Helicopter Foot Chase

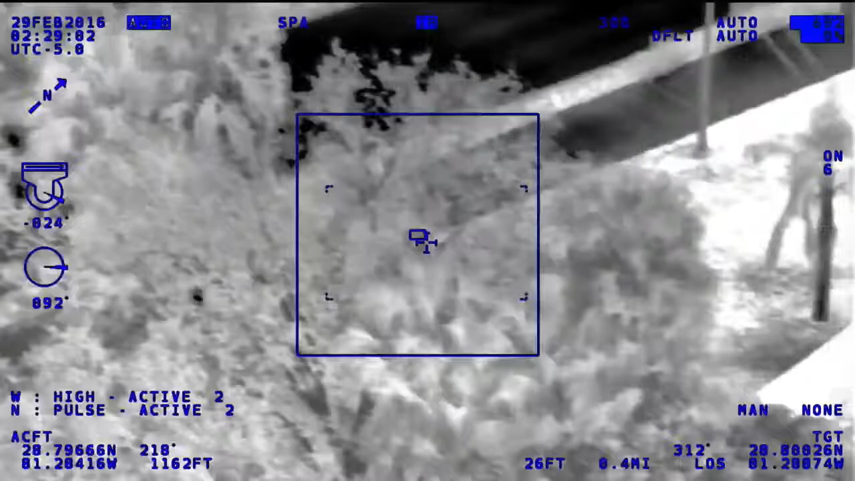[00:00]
I learned Sanford units on that 10-50.
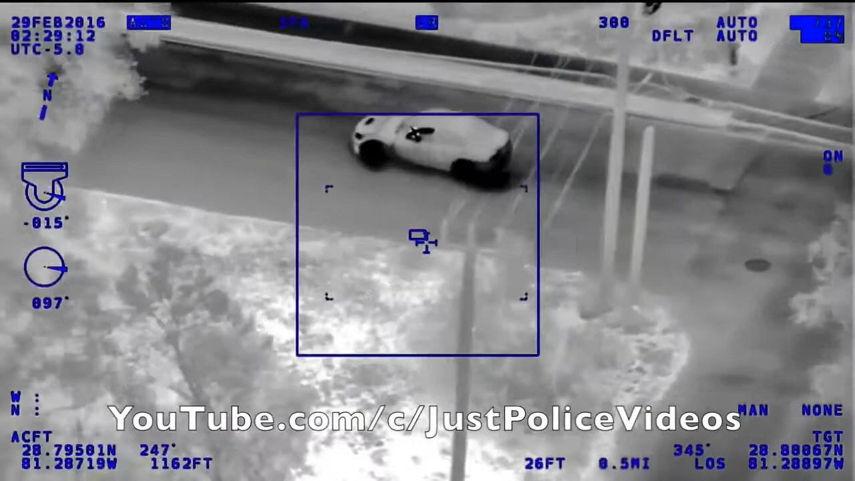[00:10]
I wonder if you can come down to Persimmons in Historic Goldsboro, westbound on Goldsboro.
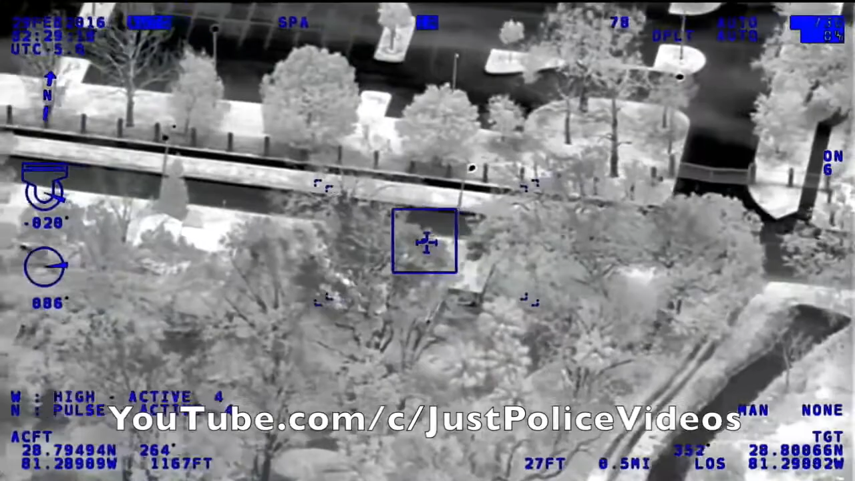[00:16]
The vehicle looked like when he came up on you he backed up about half the block and now he's going away from you. Man, he did roll a stop sign.
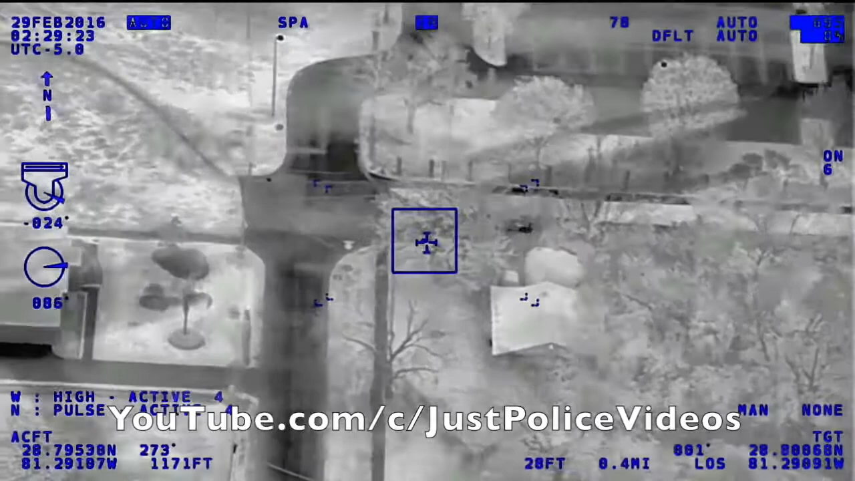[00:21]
At Oleander on 18th and he just made the right turn blew the stop sign south on Oleander.
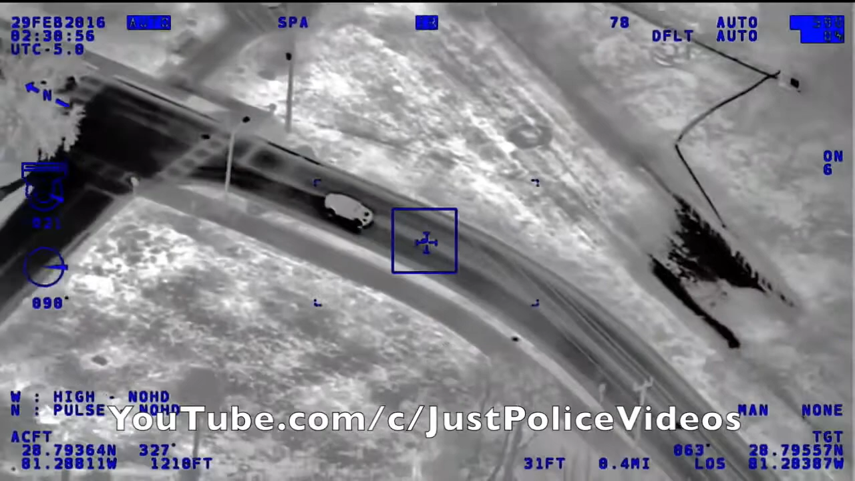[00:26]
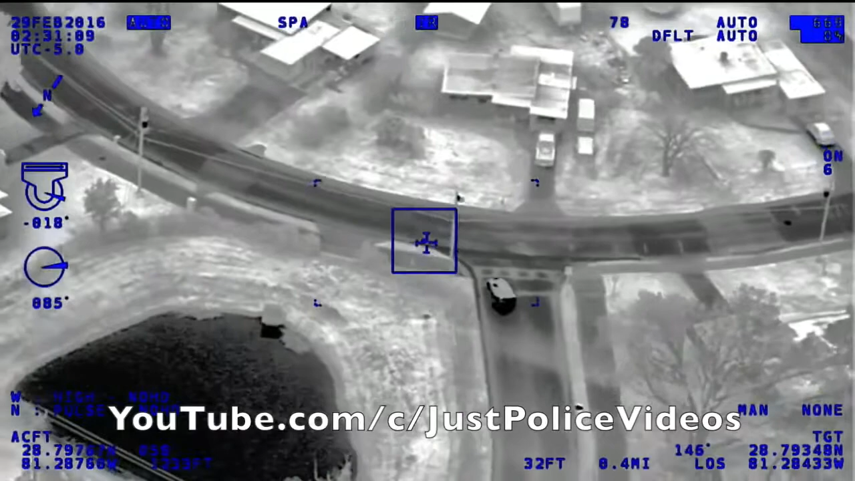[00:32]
Now Country Club blew the stop sign, left turn.
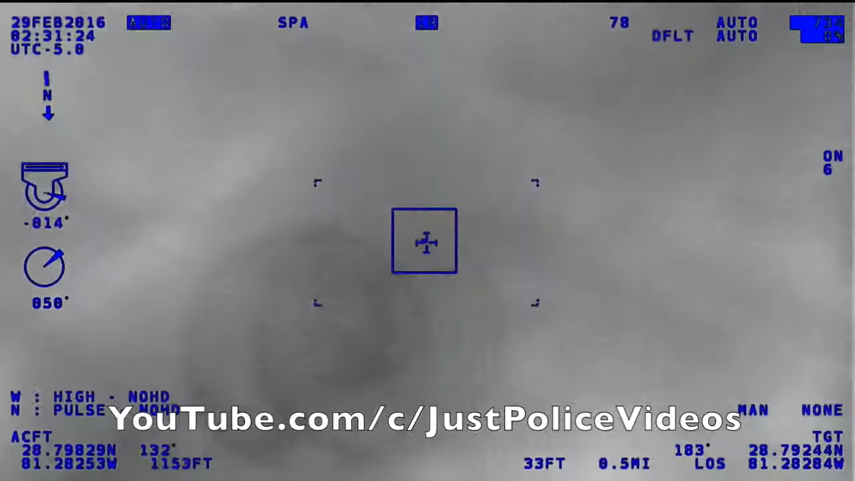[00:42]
He made a right turn on Garrison southbound and he's at an address, pouring in the driveway now.
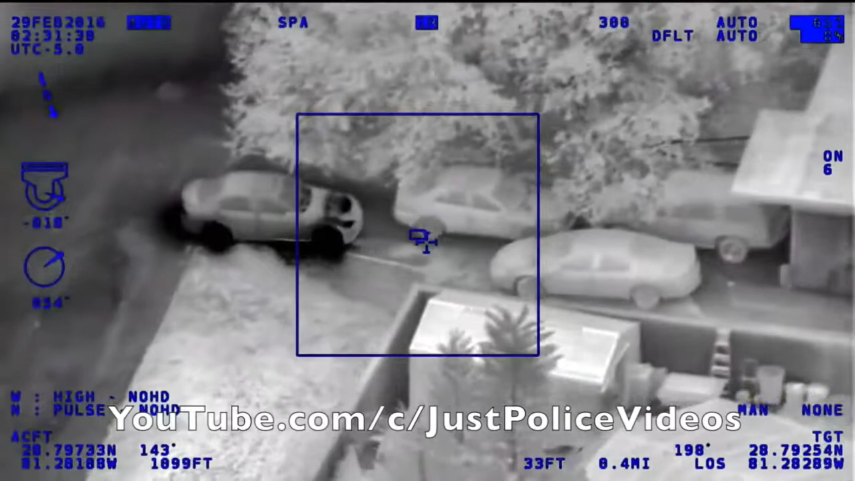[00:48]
First house on the right on Garrison. He's parking around back. As soon as you make the right, make your first right, you'll see him. Driver's running out the back, I'm sticking with the driver.
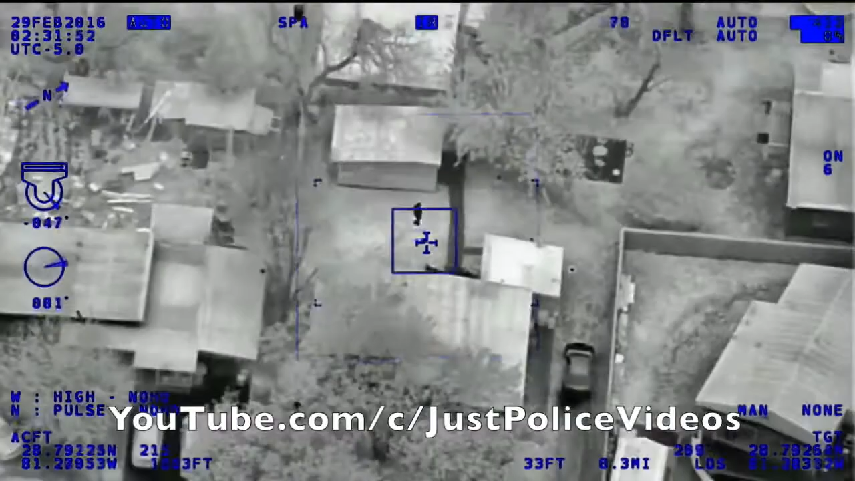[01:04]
House, back the house, all the way back. He's jumping the fence. He's just on the other side of that fence in the backyard. Jump the fence to the next house. Okay. He's going to come out to Country Club. Country Club. Back of 102 Country Club Drive.
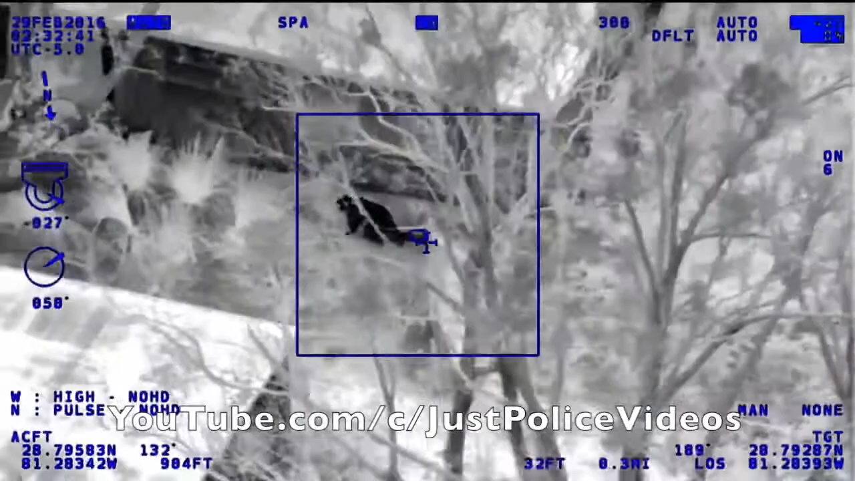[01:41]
In front of 104 Country Club Drive. He's in front of the driveway between two cars right at the front of them. The units are making 1025.